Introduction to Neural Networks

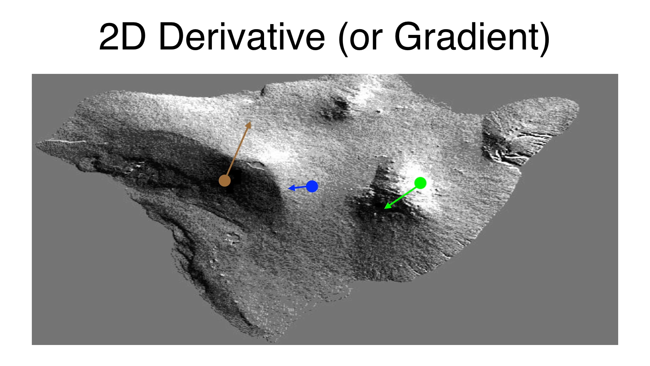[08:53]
so the arrow is shorter. How about here? Well, here it's steepest of the three points so far, and it's steepest in this direction, so it gets the biggest arrow, and it's moving up fastest in the up and right direction. So in multi-dimensions, the analog of derivative descent is called gradient descent. The derivative in multi-dimensions is called the gradient, and again, it's similar to the derivative descent.